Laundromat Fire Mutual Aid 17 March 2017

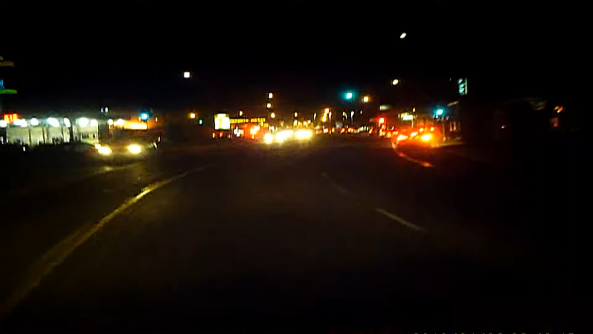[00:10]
The Old Laundromat on Riverside Drive between the Santa Clarin Hotel Casino and the Old Aero Motel burnt on March 15,